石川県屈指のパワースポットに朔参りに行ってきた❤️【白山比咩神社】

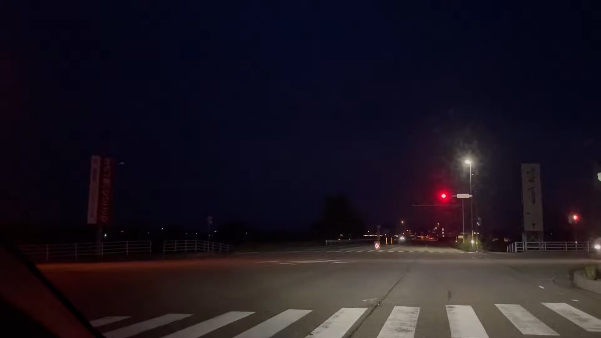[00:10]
向こう側の空が明るくなってきました